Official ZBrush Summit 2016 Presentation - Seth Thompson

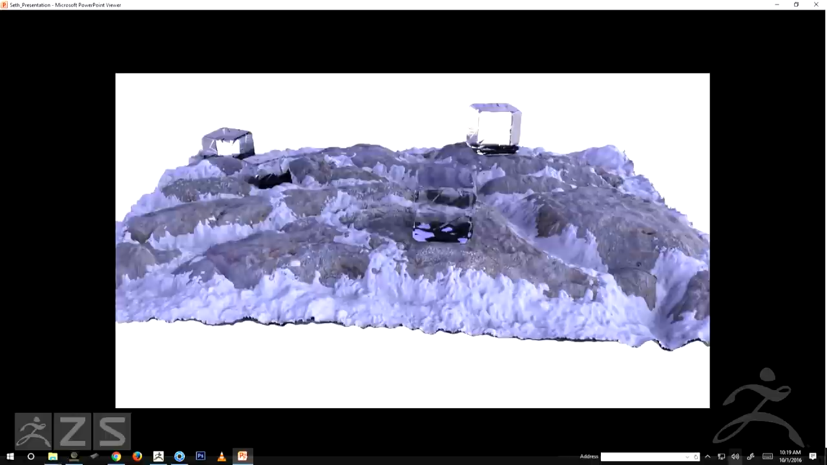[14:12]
So not super pretty, but this was a good test case for me where I was like, yeah, I think this can still hold up.